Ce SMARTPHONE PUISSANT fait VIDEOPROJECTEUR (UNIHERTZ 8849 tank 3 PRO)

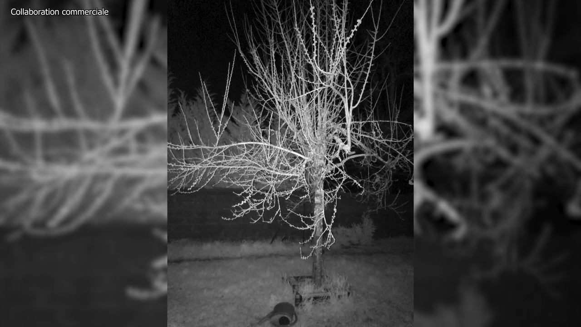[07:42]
Qui, lui, n'est pas du tout convaincant. Et voilà le fameux mode photo infrarouge.
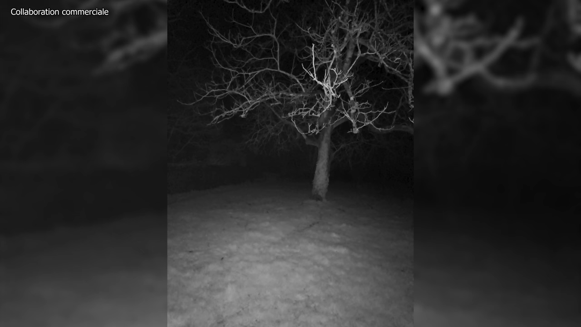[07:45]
Infrarouge, bon, ça prend à peu près à 8 mètres. Je n'ai pas trop d'avis dessus.